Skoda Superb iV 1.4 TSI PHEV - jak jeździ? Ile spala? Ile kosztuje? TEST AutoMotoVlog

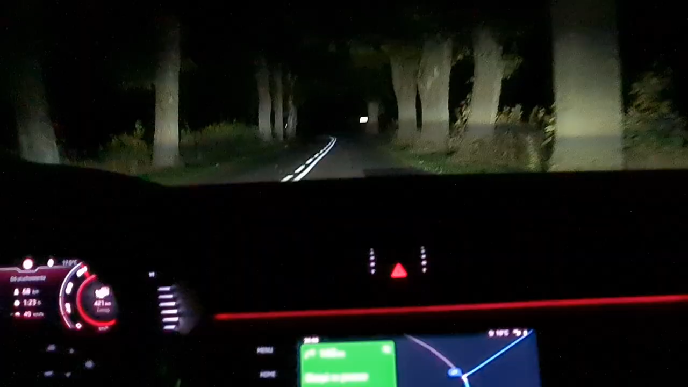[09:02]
Jechałem w nocy i oddzielnym akapitem, który jakby trzeba poświęcić temu autu, to są światła LED Matrix, bo postaram się Wam to pokazać, starałem się to też nagrać tutaj w nocy. Popatrzcie sobie, jak te światła działają. Raz, że to wygląda po prostu tak wizualnie, genialnie, bo jedziecie sobie w nocy i one nie tyle, że po prostu się tylko potrafią zapalić i rozświetlić nam jest biała ściana światła,
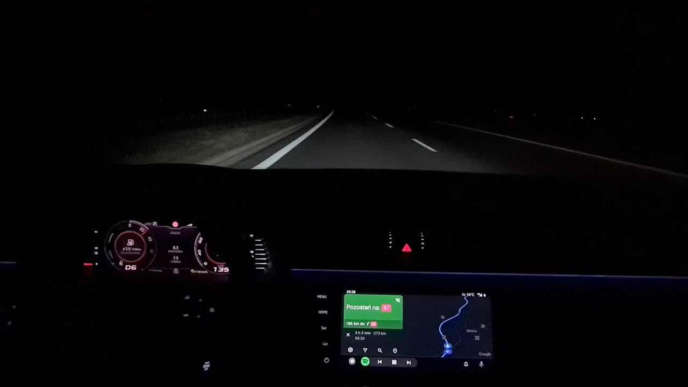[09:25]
ale potrafią też w fajny sposób się po prostu rozświetlać na boki,
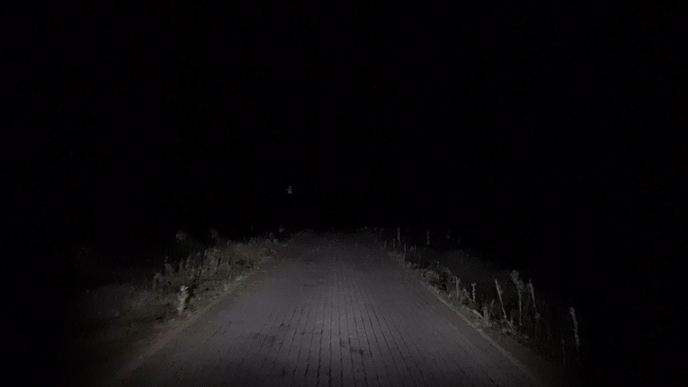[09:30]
co tak jak mówię, samo w sobie wizualnie jest kapitalną rzeczą. Nie jeżdżę tym autem jakoś mega długo, ale w ogóle mi się to nie znudziło i bawiłem się tym. Ale oczywiście tu nie chodzi o efekt wizualny, tylko chodzi o praktykę, czyli to, że samochód wycina nam punkty, te, w których znajduje się samochód z naprzeciwka, żeby go po prostu nie oślepiać, a nadal mamy boki, prawą, lewą stronę, to oczywiście zależy od sytuacji, podświetlone tak, jakbyście jechali na długich światłach i działa to kapitalnie.